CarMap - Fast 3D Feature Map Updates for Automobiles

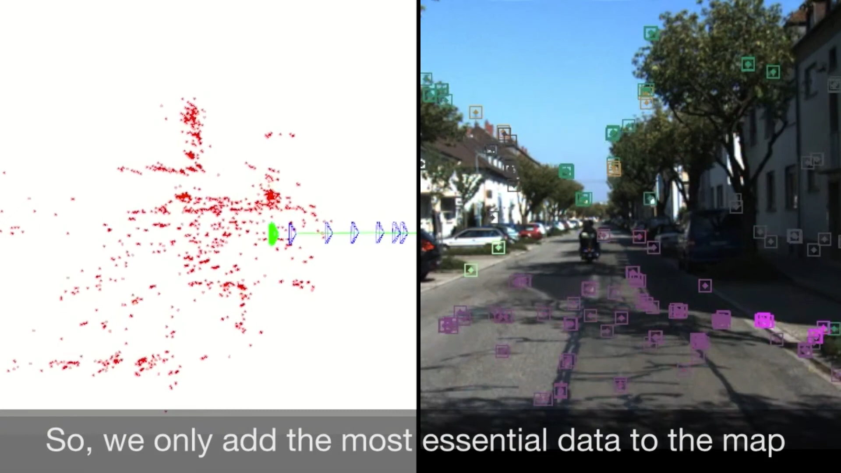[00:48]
So we only add the most essential data to the map.
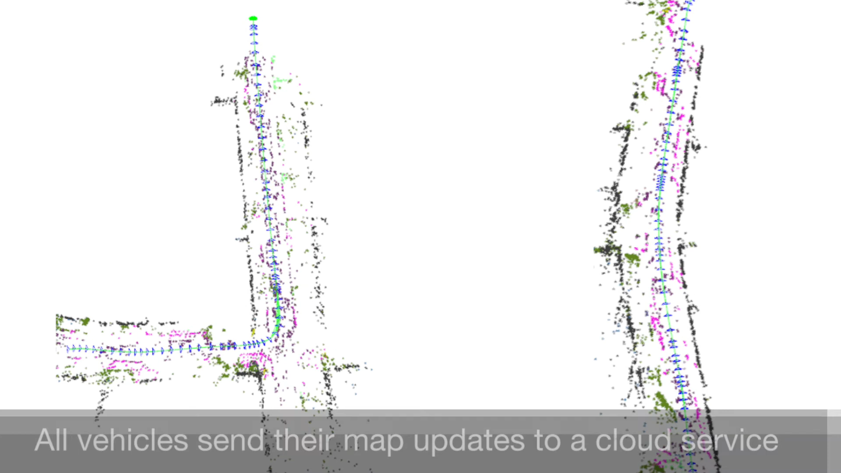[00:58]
All vehicles send their map updates to a cloud service.
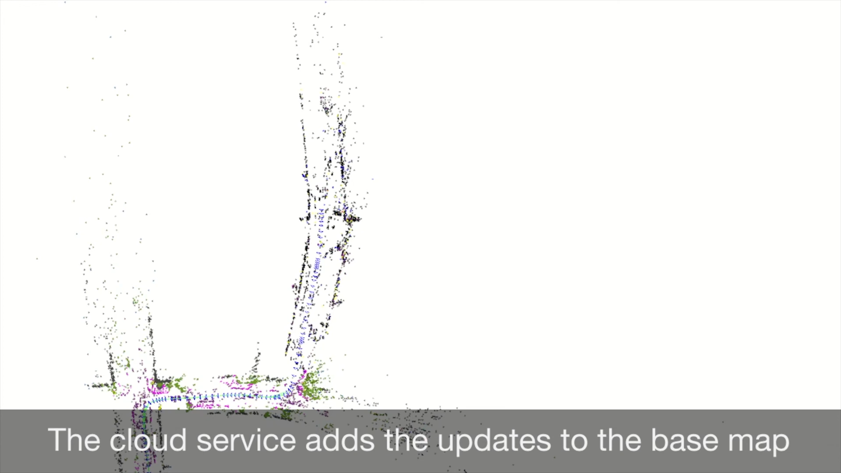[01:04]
The cloud service integrates these updates in the base map.
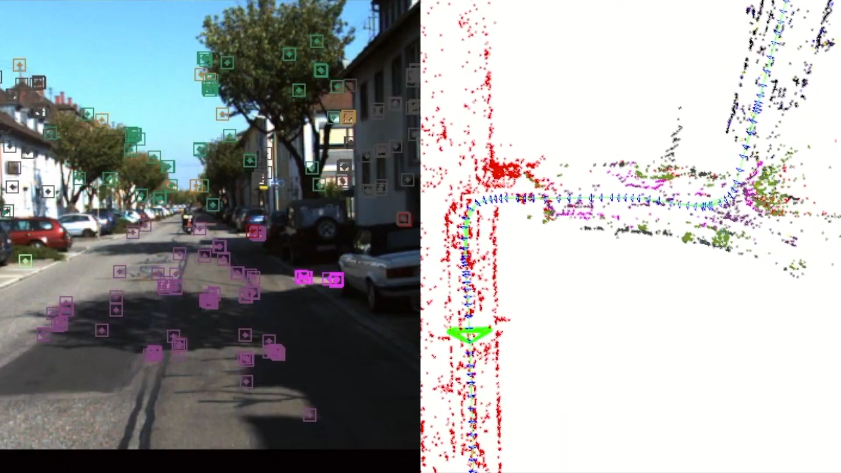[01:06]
The cloud service then sends map updates to all vehicles.
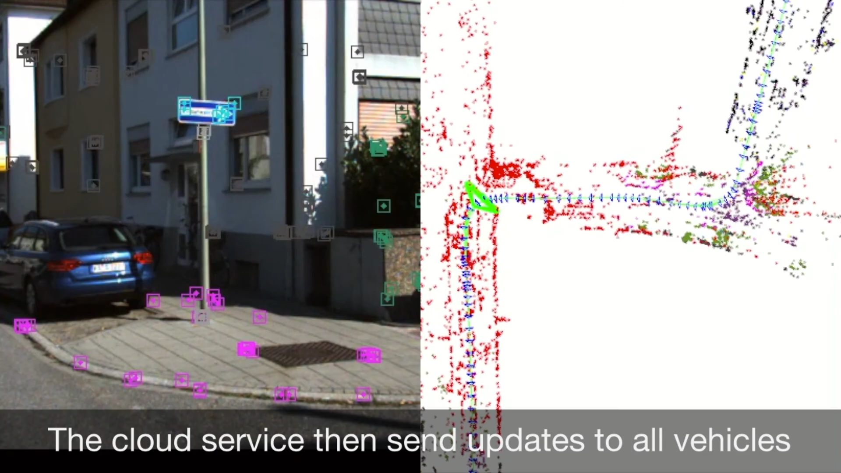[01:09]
And vehicles use the updated map to localize themselves.
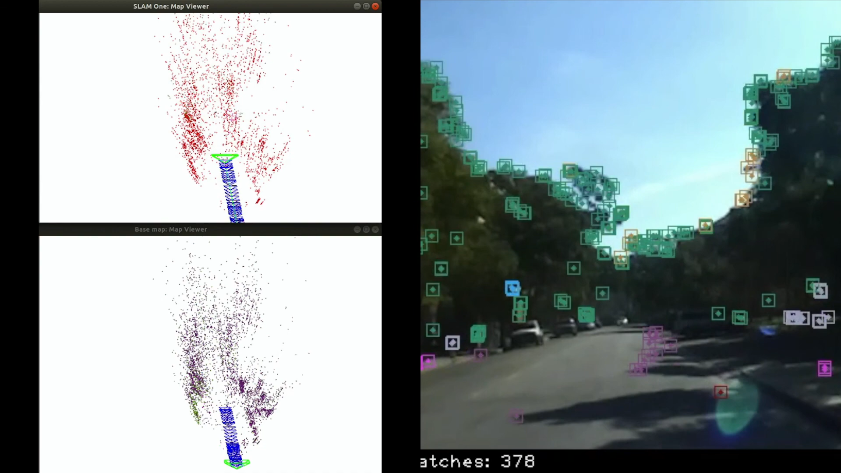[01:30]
The cloud map is able to keep up with the vehicle map in real time.
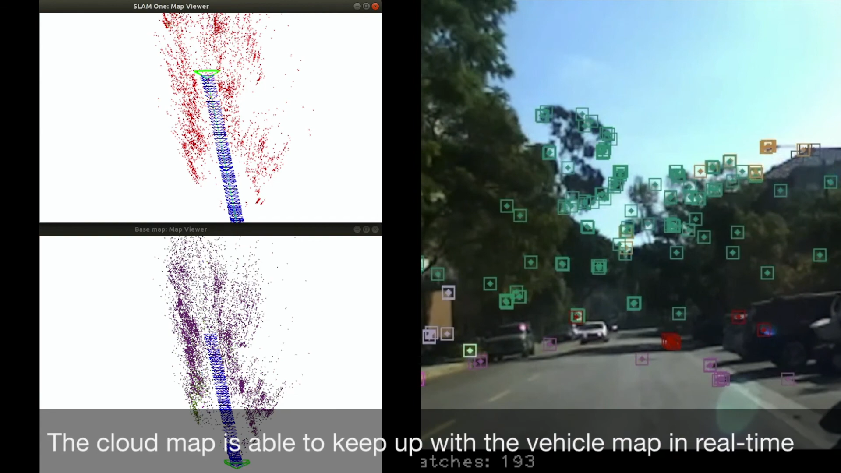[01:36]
And this enables fast 3D map updates.